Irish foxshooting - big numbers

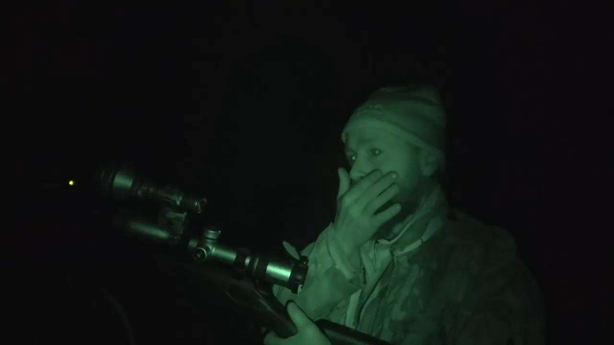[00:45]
Conditions are good for calling and it's not long before I spot a fox's eyes in the camera's IR.
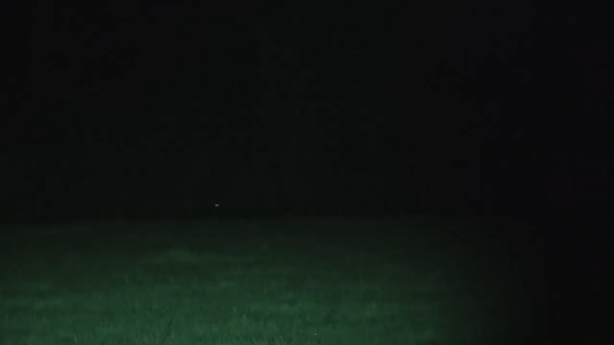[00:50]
Unfortunately it's downwind and it heads into the next field.
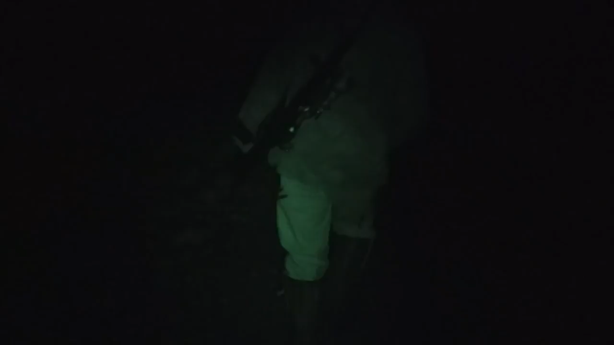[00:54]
So we head around the wind, come into that field to see if we can catch up with him.
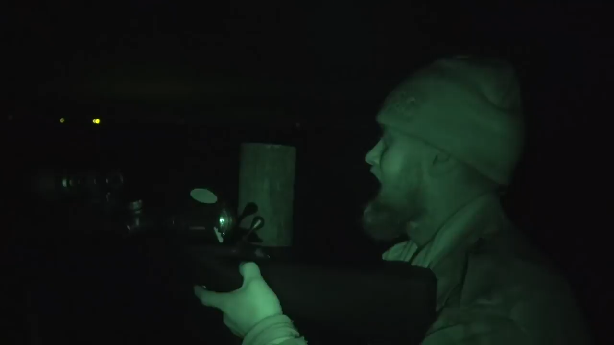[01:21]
We just parked the Jeep and made a bit of a racket getting in across it.
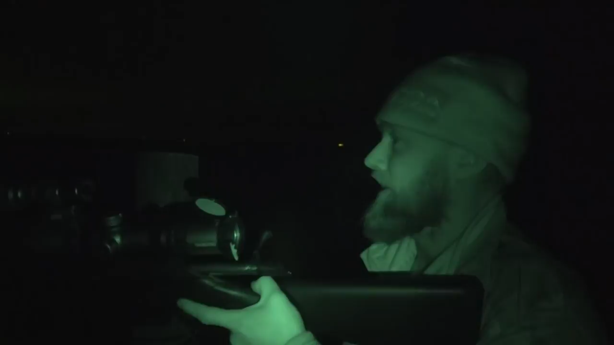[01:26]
So I was expecting nothing in the first field so just flick the light. I'm seeing a fox down the back field probably 250 yards down.
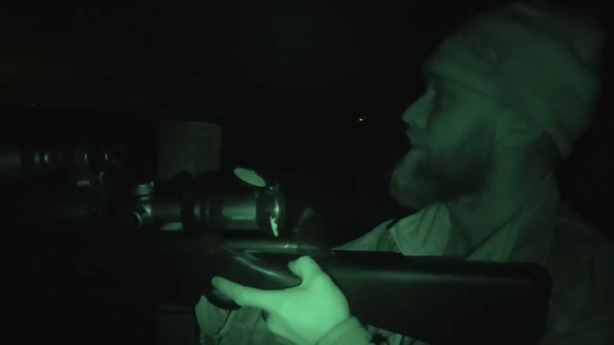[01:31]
Just give a few little squeals. No nothing.
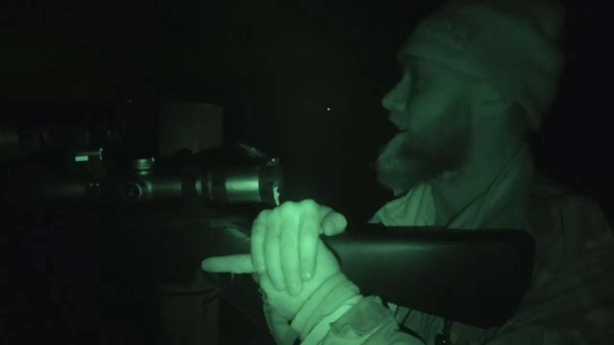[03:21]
It's much easier going with two guys especially to spend so much time together he knew what I was thinking like this would be just right you're ready up bang done dusted. First thing I did I went about trying to scope mount the torch. Tried a couple of makes. Settling on these sniper hog lights. Unbelievable. The red pill in it. 200 yards normal conditions.
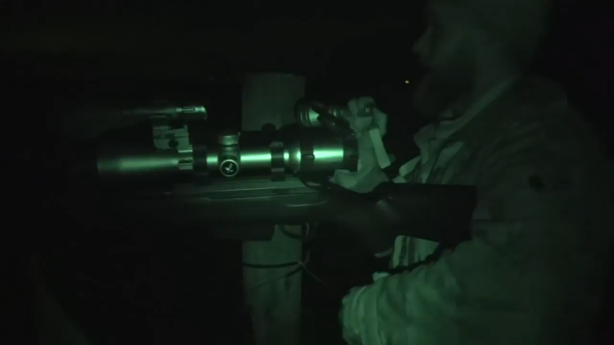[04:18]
I can call single-handed and I can use my torch come from spot when I see something and just when I'm scanning I
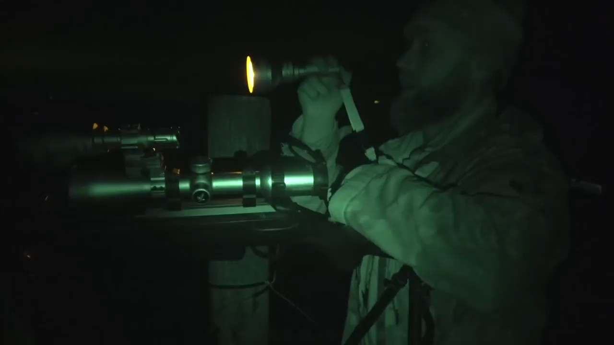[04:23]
walk at the flood and when she's on flood I just sweep it across the ground and the fact it's just so small and so handy.
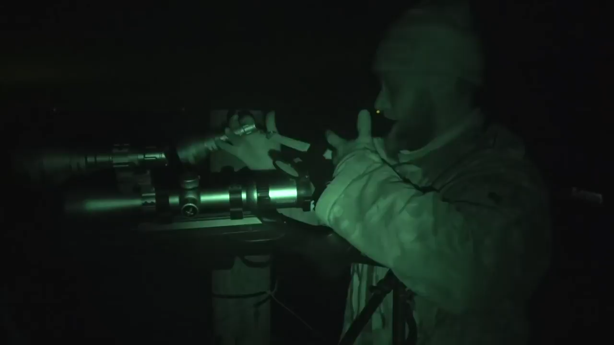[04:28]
I just drop it. It's hanging on the sticks. Up. Lord. Bang. It's as good a way as I won't say it's as good as two men working together but it's as good a way as I have found so far to continue to lamp without going into the thermal and night vision route. This is suiting for me. As I say 150 foxes there so far this year with a couple of months lost and it's obviously working fairly well for me anyway.